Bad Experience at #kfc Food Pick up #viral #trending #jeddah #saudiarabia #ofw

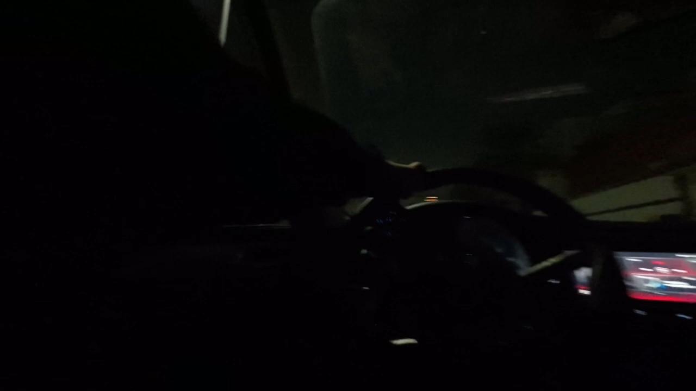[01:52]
December 30. Lang. Seatbelt lang tayo. Okay. I have my seatbelt.
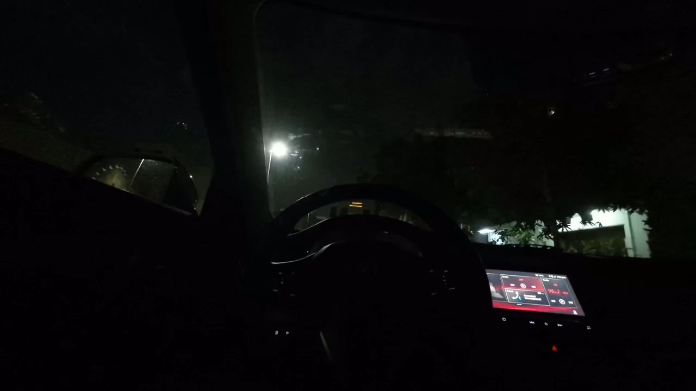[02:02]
So, yan guys, so, tubigan pa rin.
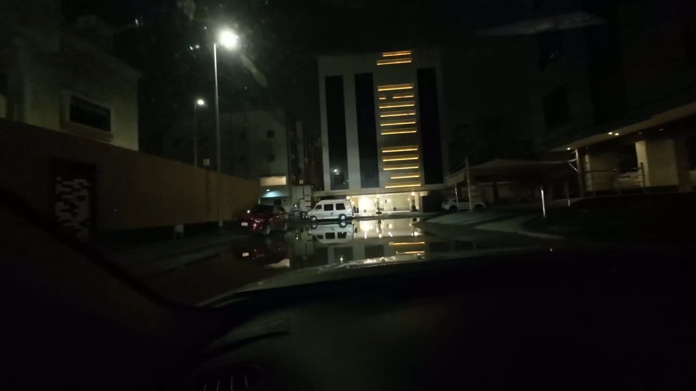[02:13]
Ang bagal natin yan. Bagalan lang natin.
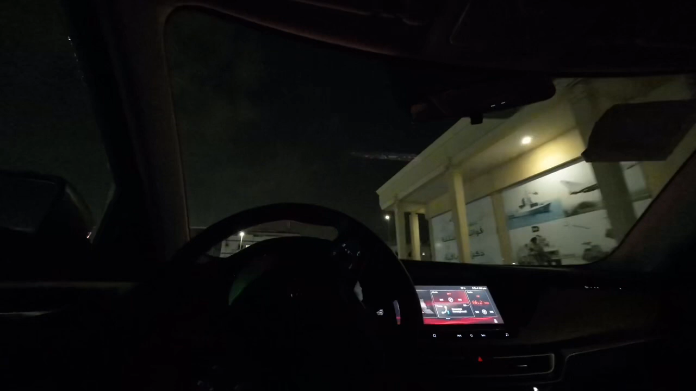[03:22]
Alright, so hello guys, nandito na tayo guys sa ano, Harris Street. Paliko na tayo.
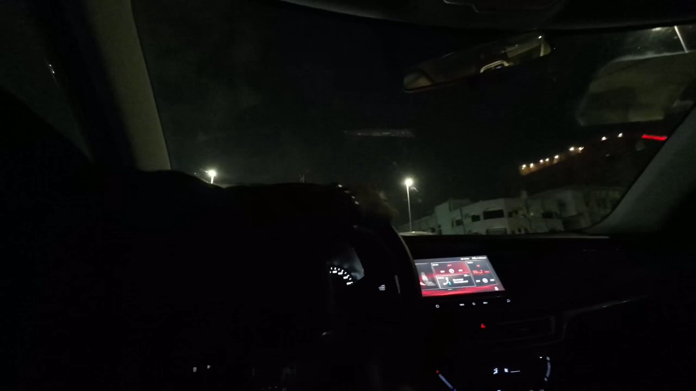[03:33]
And we are almost. Hanapin lang natin yung KFC. I-pick up tayo ng food natin for today.
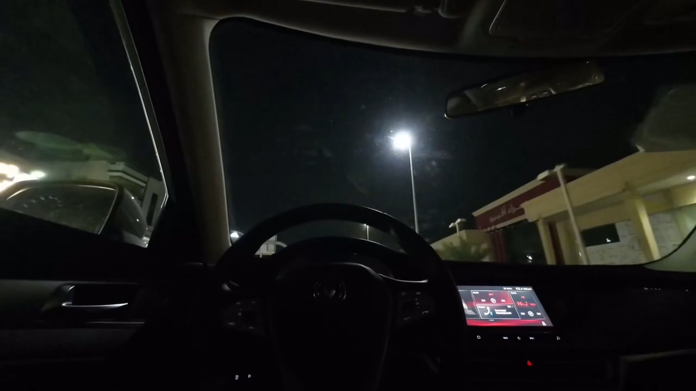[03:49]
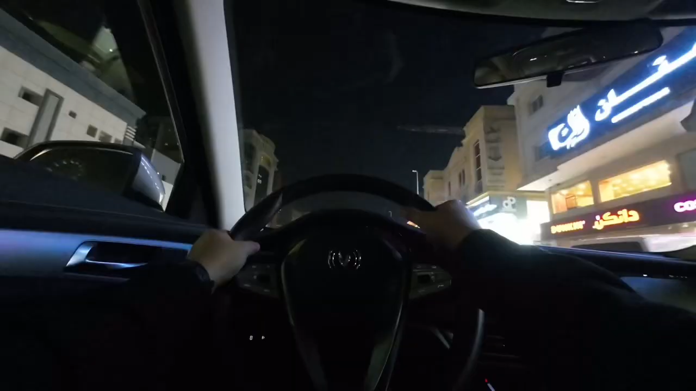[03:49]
Kasi kita ko na yung KFC.
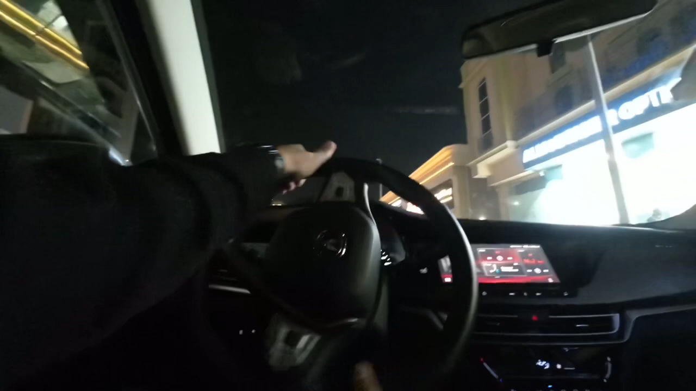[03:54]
Di ba ako dyan? Pwede ata ako dito. Ito na lang.